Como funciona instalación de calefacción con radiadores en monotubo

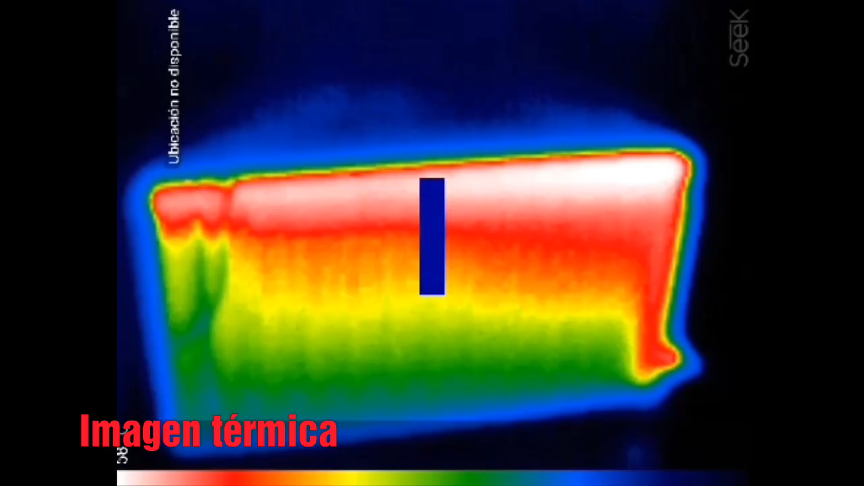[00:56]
Y estas imágenes que veis reflejan cómo
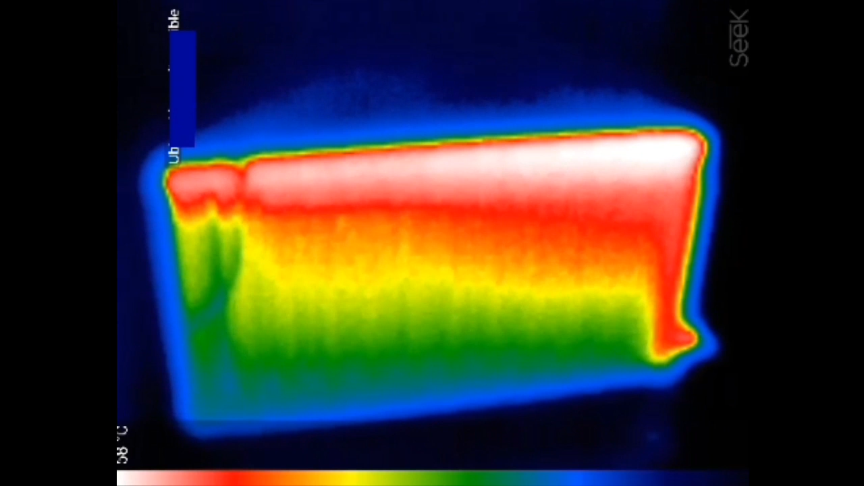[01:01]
distribuye el calor dentro de un radiador una instalación monotubo.
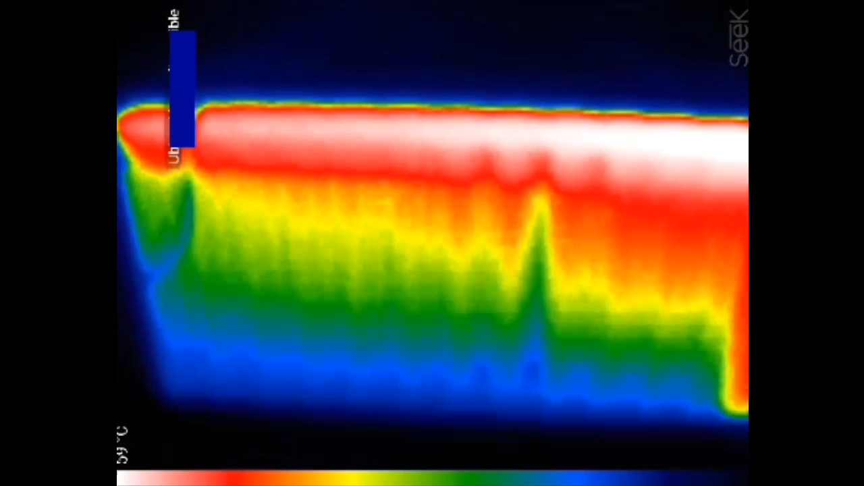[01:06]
Son llaves que entran por un lado y
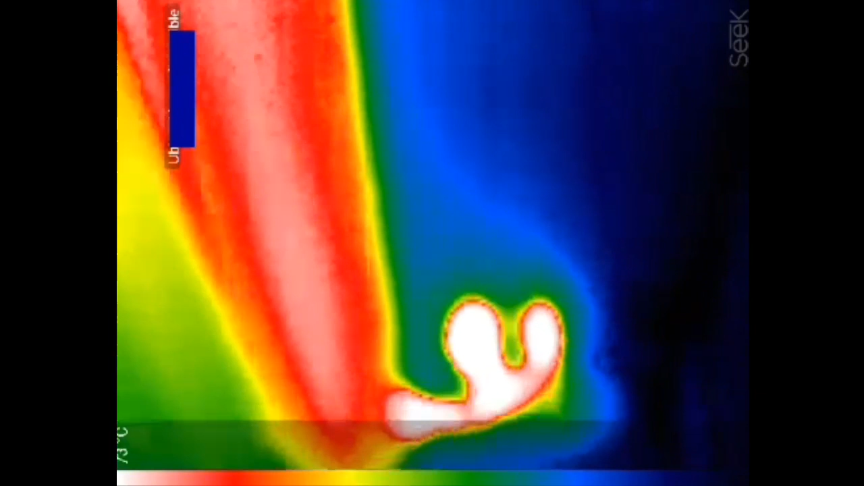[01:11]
si no están muy bien montadas no te van a calentar. Mira la llavecita, lo caliente que está.
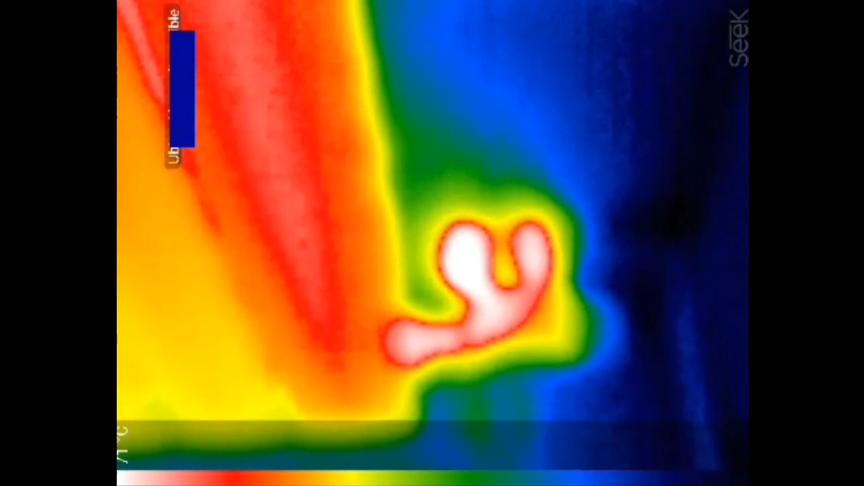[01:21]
Pone que son 76 grados los que hay ahí.
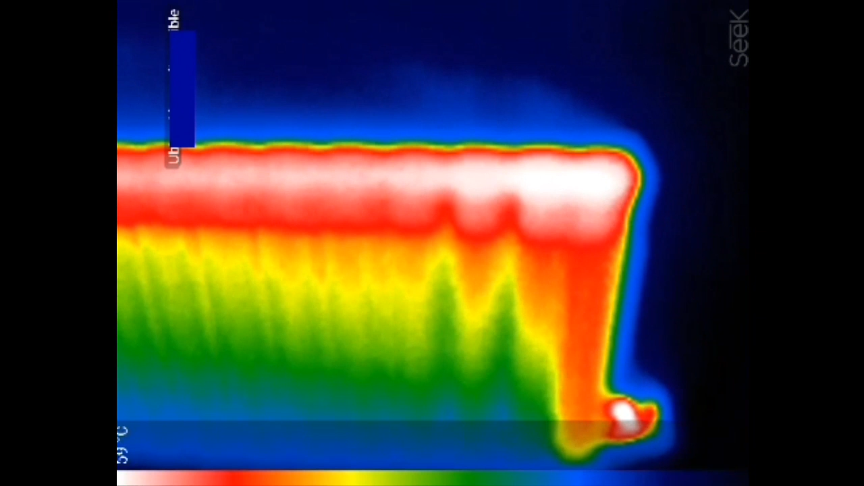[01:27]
Y nada más salir sube para arriba, va hasta el fondo y luego va bajando poquito a poco y luego recoge. Bueno, pues el primero tenía 76 en la llave, 76 grados en la misma llave, pero luego en la parte exterior se notaba bastante menos.
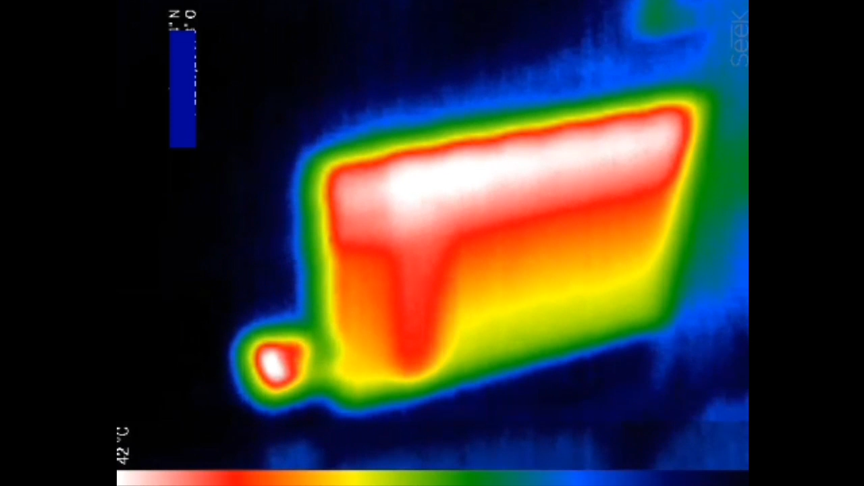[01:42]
Mirar aquí, en la llave nos está indicando 45, 46.
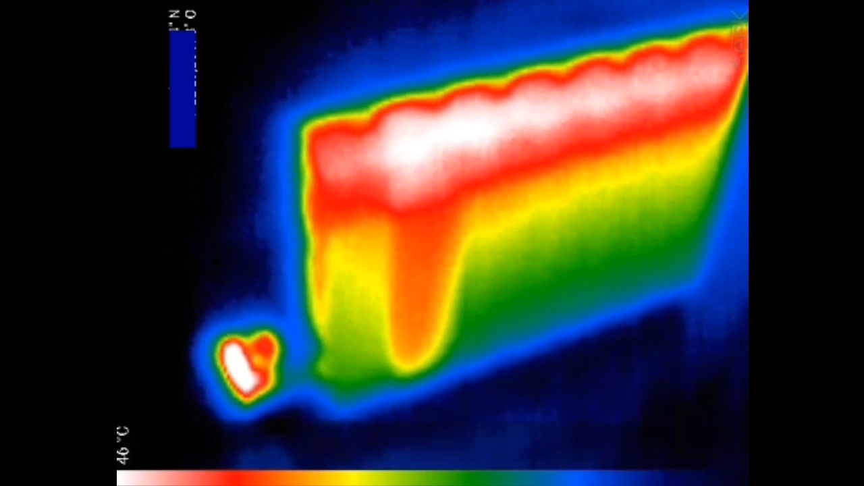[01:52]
On screen: scale top 46°C
En el siguiente son 35, 34. Estaba muy frenada la instalación,
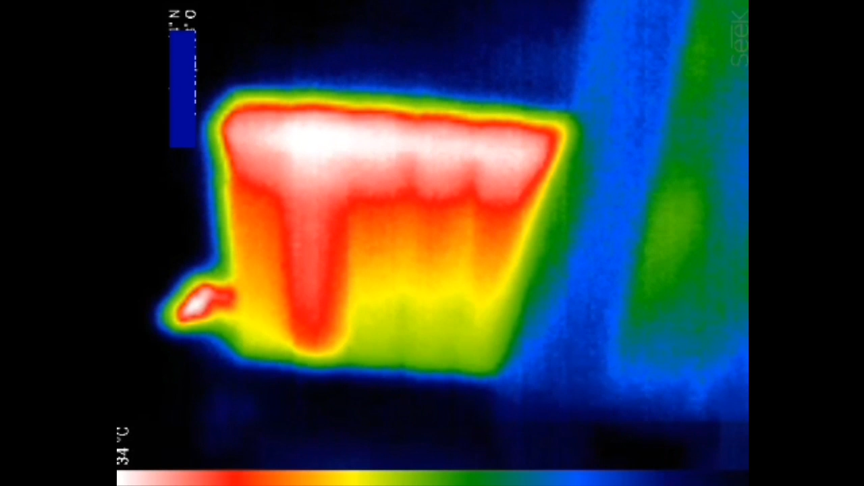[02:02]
así que no conseguía soltar ese calor en condiciones. La caldera estaba trabajando, pero que no, que no te lo puede mandar más lejos.
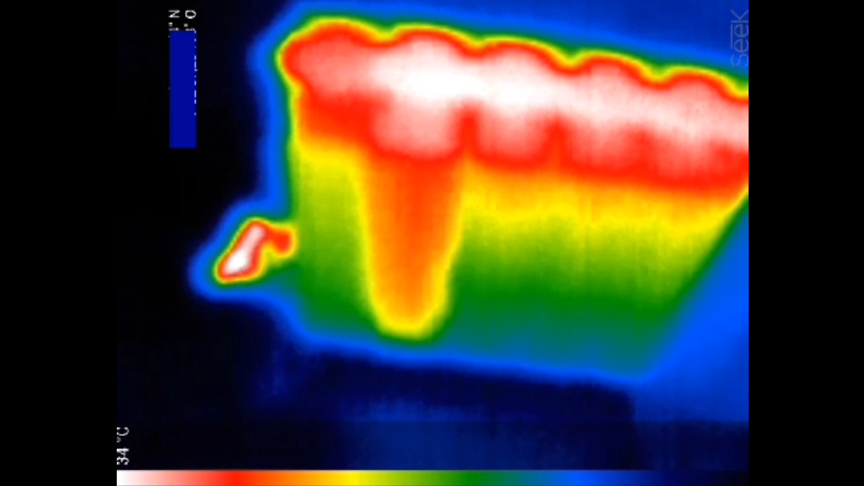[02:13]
Mira la vaina, te estaba soltando el calor ahí en el segundo elemento. Un radiador que tenía 14 elementos te lo está soltando en el segundo hacia arriba, en vez de mandártelo hasta el final. Son casos que te encuentras y si no los ves así de esta manera no
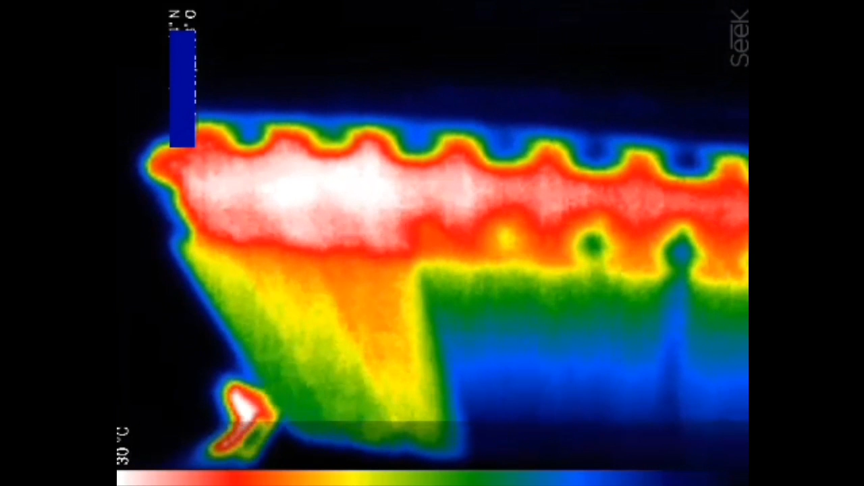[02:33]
te imaginas cómo funciona. De mal, claro. Por eso las instalaciones monotubos yo las descarto. O sea, no las tomo como un sistema viable y de ahorro. A ver este, 26 grados está llegando el exterior.
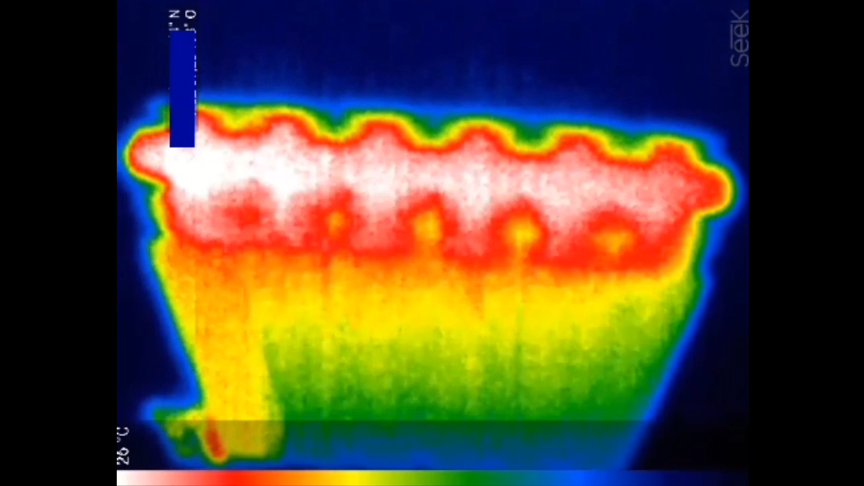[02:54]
Aunque tú veas el mismo color, luego en el rango, en la línea de abajo, verás que pone 26 a la izquierda.
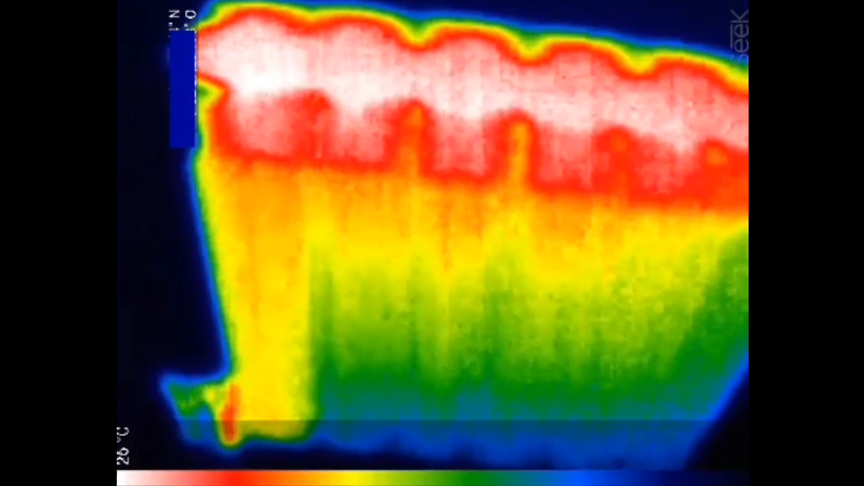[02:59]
24, 25, 26, nada, no sube, no sube. La clienta se estaba tirando de los pelos. No había un dios que le calentara la casa. ¿Cómo te lo van a calentar, por favor?
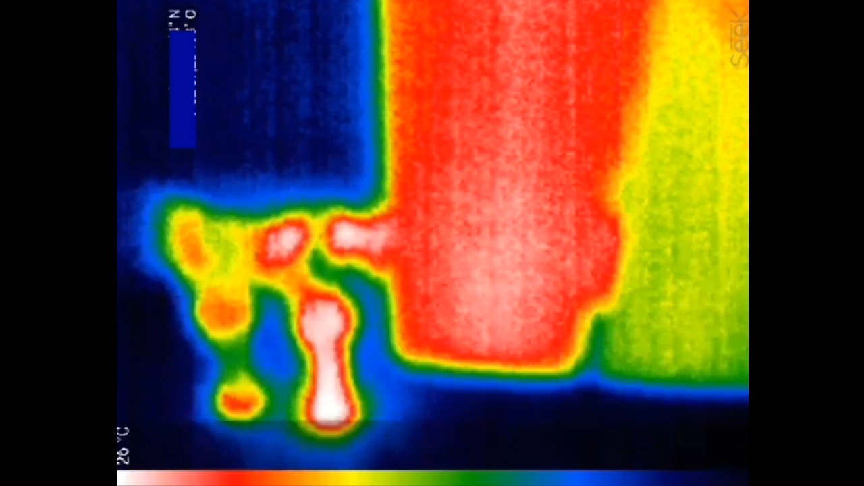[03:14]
Además que tenía la casa distribuida en dos zonas.
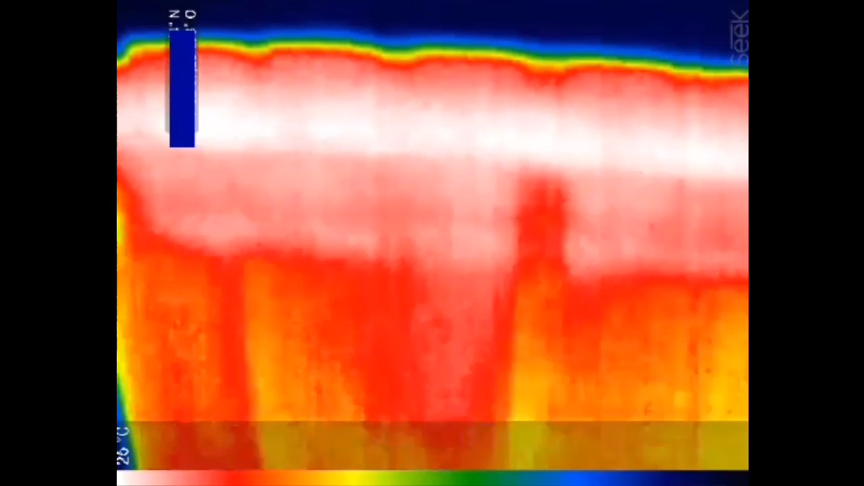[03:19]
Una estaba hecha con monotubo y la otra con bitubo. O sea, ya el despitote. Claro, llegas a algunos radiadores y te llegan a 20 grados nada más.
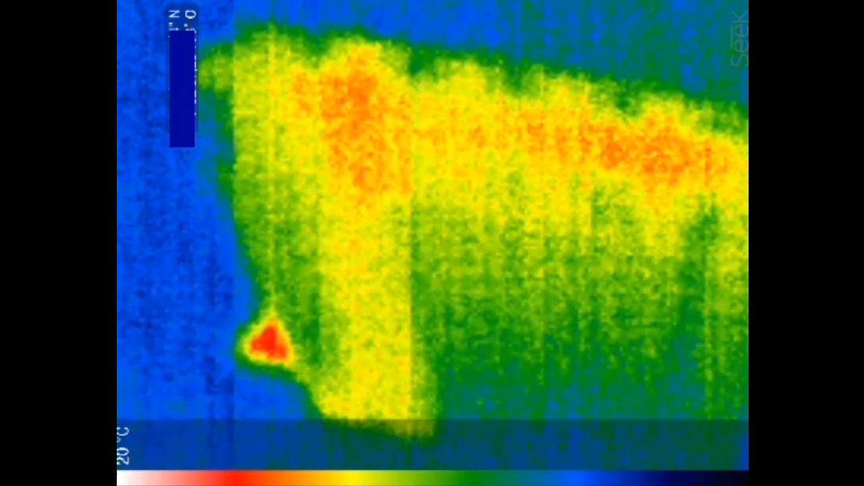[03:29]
Como lo estás viendo. 20 grados. ¿Qué calor va a desprender eso? Tenían que estar prohibidas las instalaciones monotubo.